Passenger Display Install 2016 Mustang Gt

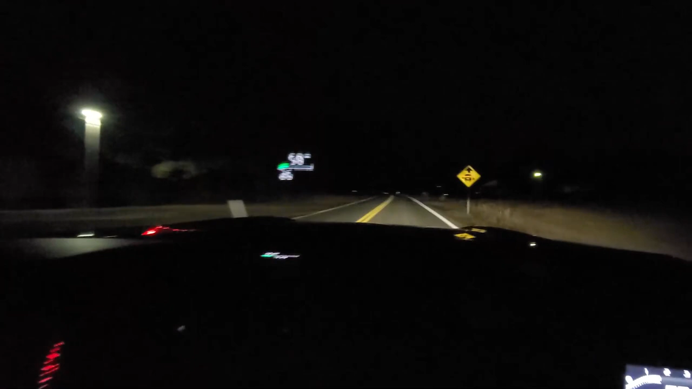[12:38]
per hour and the heads up is slightly different than that on the driver's side display.